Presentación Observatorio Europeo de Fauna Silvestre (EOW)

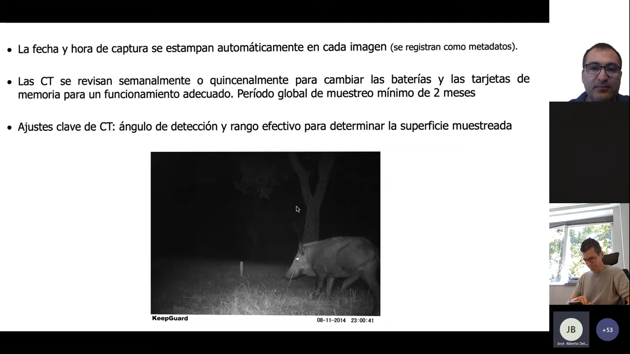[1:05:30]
etcétera aquí vemos algunas imágenes aquí en este caso una pequeña estaca de madera se deja puesta en campo